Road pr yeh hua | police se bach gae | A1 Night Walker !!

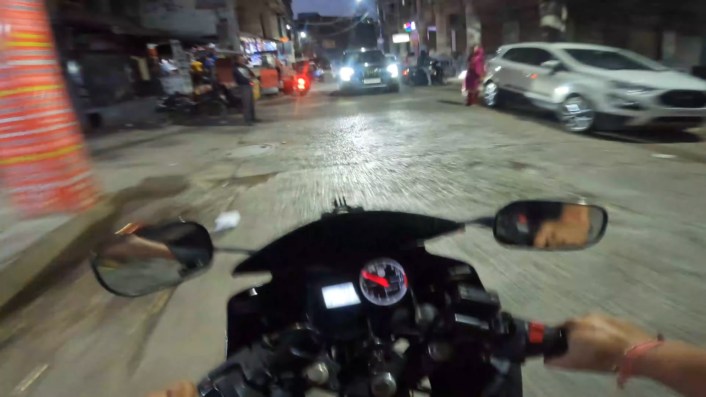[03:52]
बंद है पूरा, ये तो मैं भूल ही गया था कि संडे संजय पैलेस बंद होता है। जिस शॉप पे मेरे को आना था वो भी बंद है।
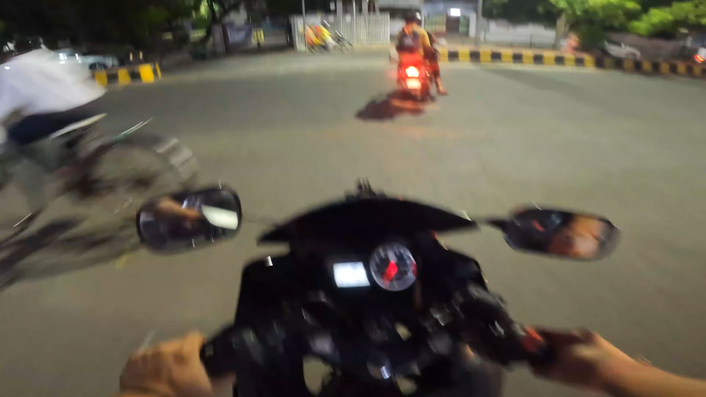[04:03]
तो अब हमारा हुआ टाइम वेस्ट, बट हम टाइम वेस्ट नहीं करेंगे, हम मारेंगे राउंड कॉस्मोस का। यार देखते हैं कि वहाँ पर क्या सीन होता है। वहाँ तो पहले हमें मिल जाते थे फ्रेंड्स, अब नहीं मिलते हैं फ्रेंड्स।
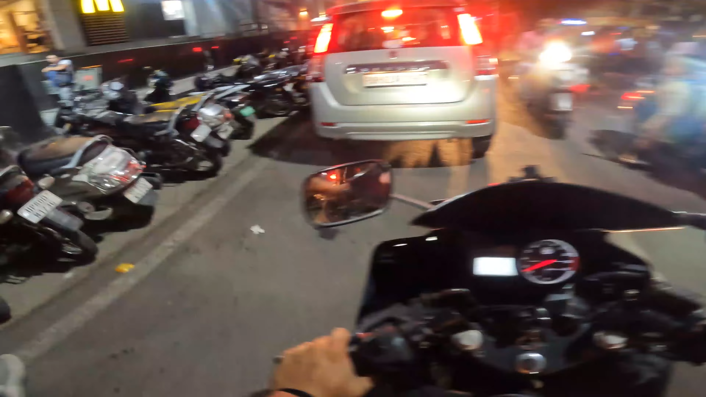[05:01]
ऊपर ही अच्छा है यार, यहाँ पर फ्री पार्किंग है और पेड़ वाली नीचे है, तो 99% तो भाई ऊपर ही लगा देते हैं। तो मिली नहीं, अब हम जा रहे हैं जूडियो ही चले जाते हैं,
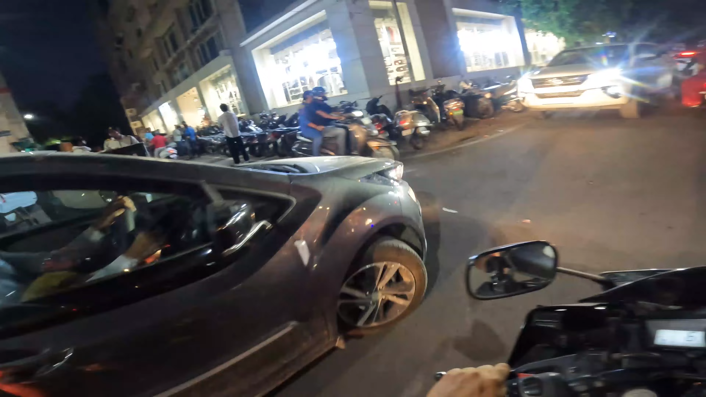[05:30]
वो एक टंकी जगह है जाने लायक काफ़ी खिलाड़ी के लिए।
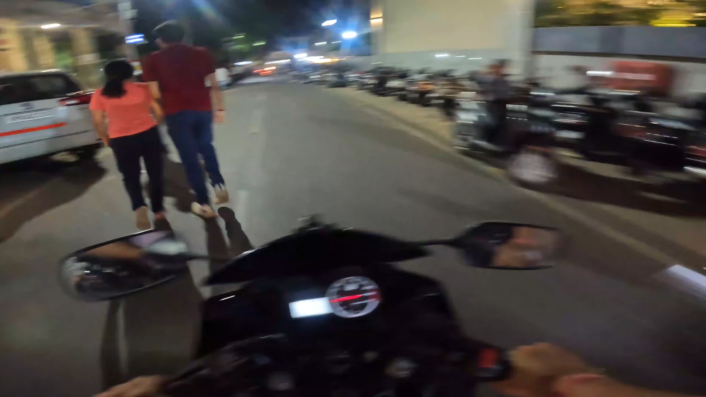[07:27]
बस यही ढंग का है भाई जहाँ पे थोड़ा वैसे लगता है, अदरवाइज हमारा आगरा है पूरा खाली खाली।
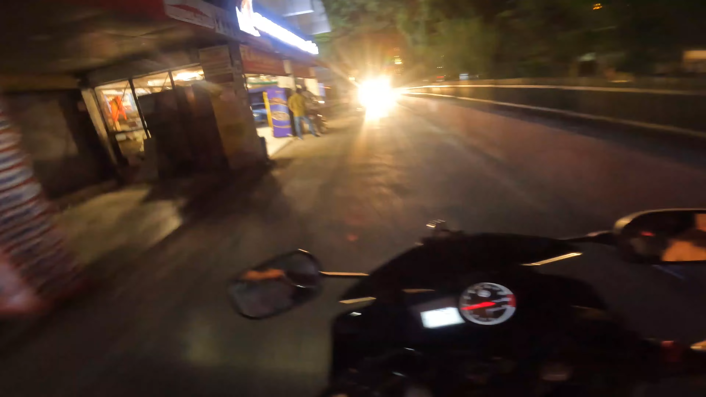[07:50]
मर्शेक यहाँ पे है जो कि बहुत फेमस हुआ था एक टाइम पे, पता नहीं क्या ही हुआ था, लोग पागल हुआ भाई मर्शेक मर्शेक ये मोमोज वो मोमोज, अब तो भाई कोई पूछता ही नहीं है खाली पड़ा हुआ है।
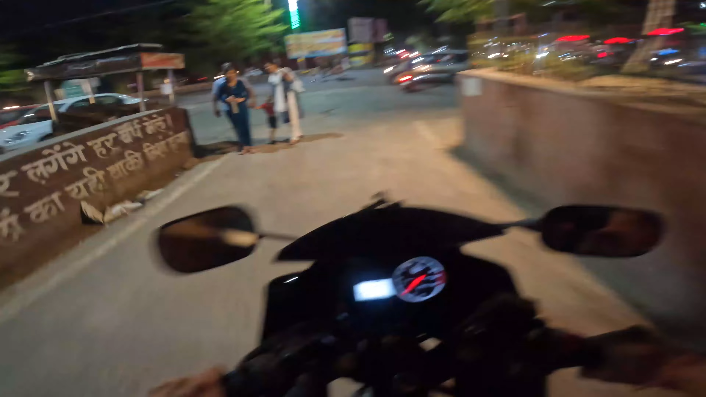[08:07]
सामने चाचा है क्या कॉप है, तो एक बीच रोड पे आ गए भाई कॉप तावर बीच रोड पे भाई,
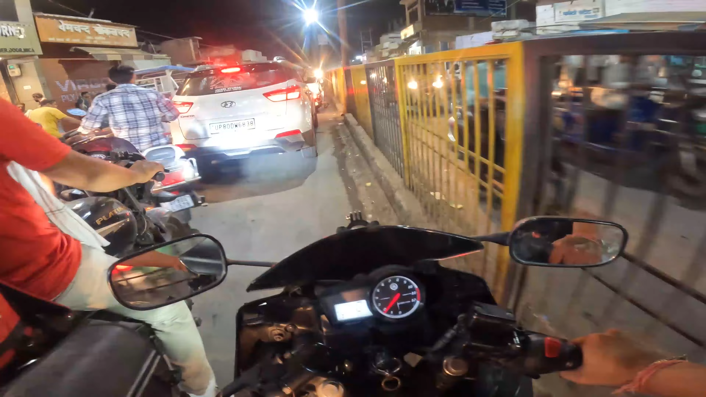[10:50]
आ रही है पुलिस की टीम पैदल पैदल वॉक करते हुए